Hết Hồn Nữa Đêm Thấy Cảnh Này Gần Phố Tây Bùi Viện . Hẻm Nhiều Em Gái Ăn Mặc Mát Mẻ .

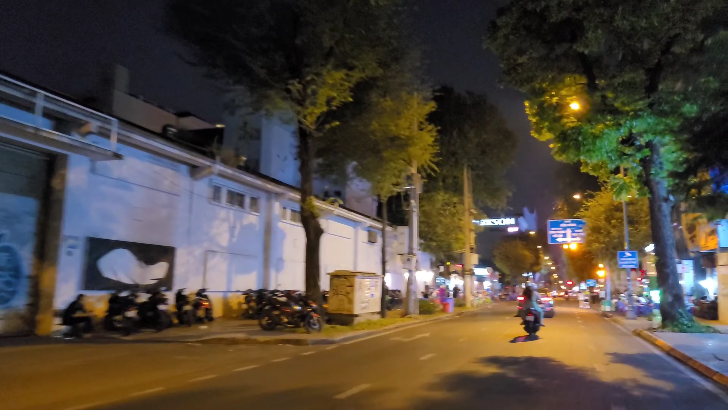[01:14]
hôm nay đầu đường này thì khá là nhộn nhịp, lúc nào cũng vậy.
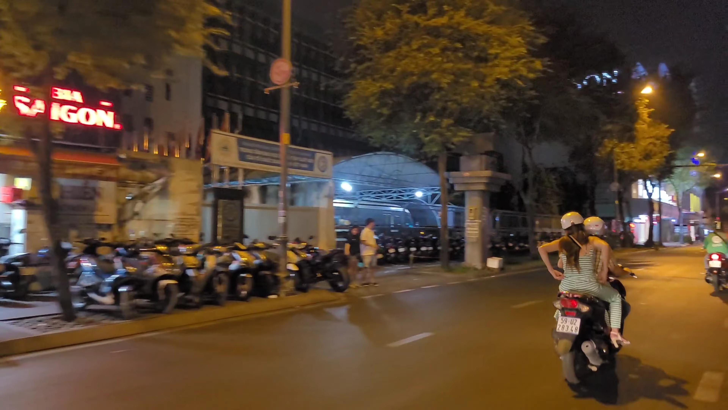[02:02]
Cái quán nhậu nhỏ nhỏ vậy dọc cái hè này là lúc nào cũng đông khách ấy. Giá cả thì nó sẽ rẻ hơn rất là nhiều khi mình vào những cái cửa hàng lớn, thì cửa hàng lớn thì nó gánh cái chi phí rất là nhiều.
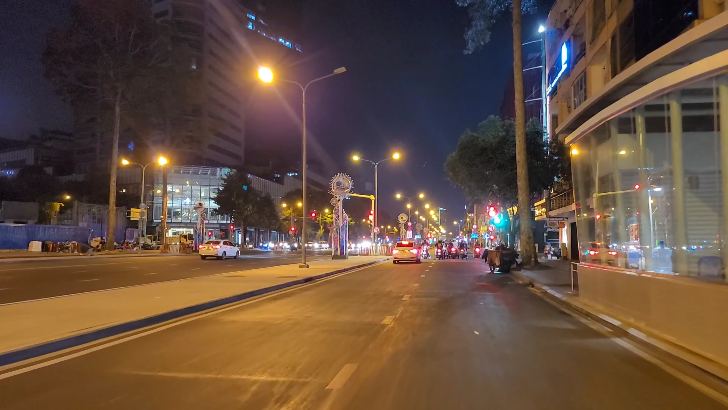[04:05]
Thông thoáng sạch sẽ luôn, giờ này thì cũng ít người nhưng mà nó cũng khá ảm đạm một khu vực này à. Thấy không?
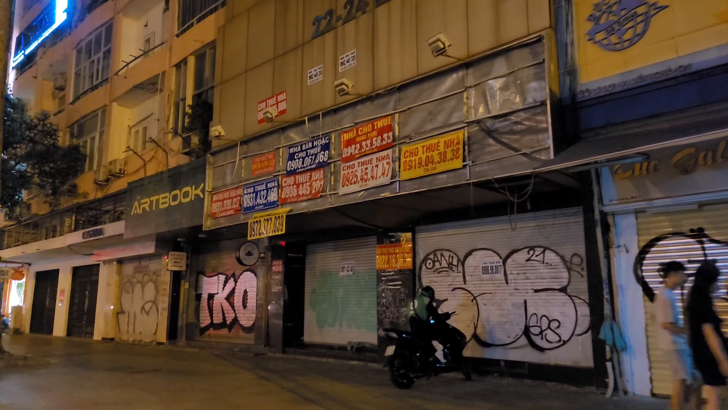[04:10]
Đây. Dọc này toàn thấy biển cho thuê nhà thôi. Mà chẳng thấy ngoài thuê cũng lâu lắm rồi.
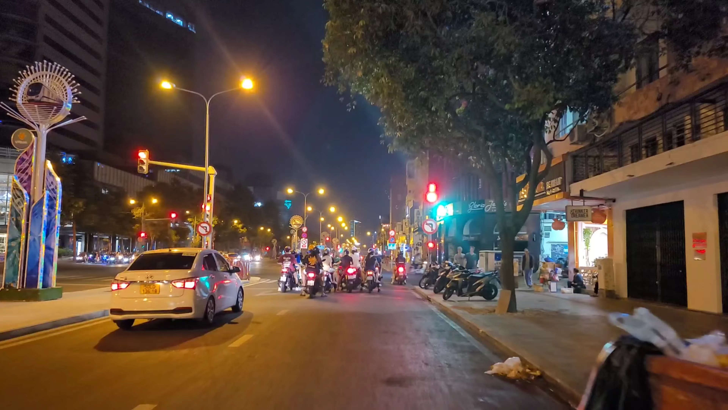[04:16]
Thấy tình hình. Giờ này thì có cái bên đằng cũng đã đóng cửa.
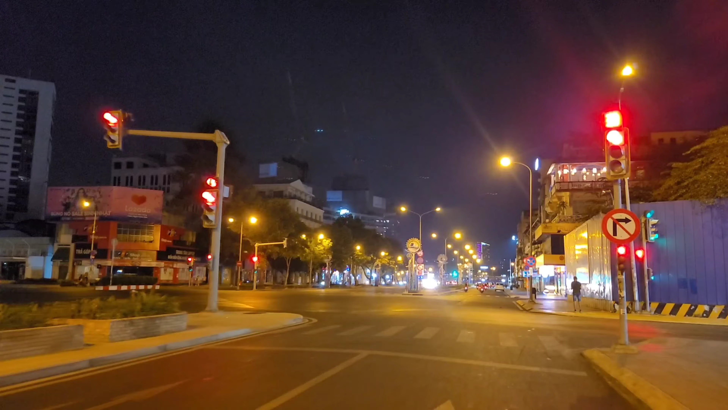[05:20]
Giờ này chẳng còn thấy bóng người nào luôn. Đấy, du khách thì bây giờ họ bắt đầu đi về khách sạn.
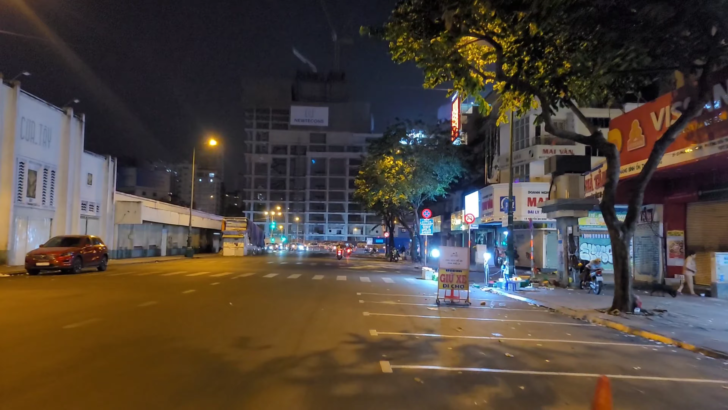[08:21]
Còn có một cô bán trái cây, cái này bán mắc tích.